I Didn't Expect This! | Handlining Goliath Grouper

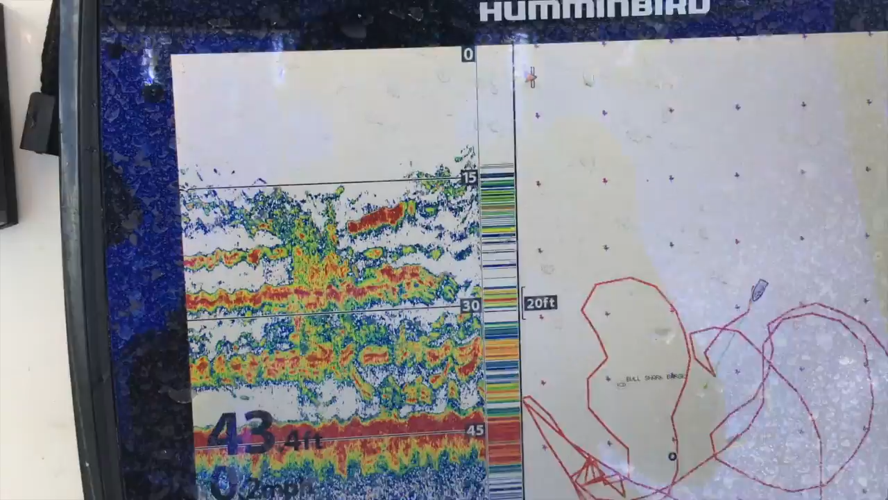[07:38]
On screen: depth 43.4 ft
dripper. My finger's shaking. How do you turn this on?
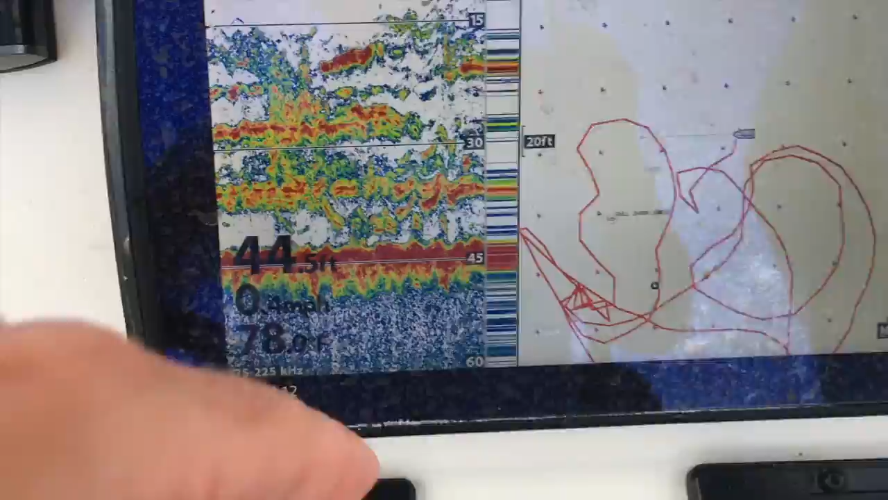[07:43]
I don't know how to turn it off. Cool. I'm like a kid at a candy store right now. Oh, you don't have a five?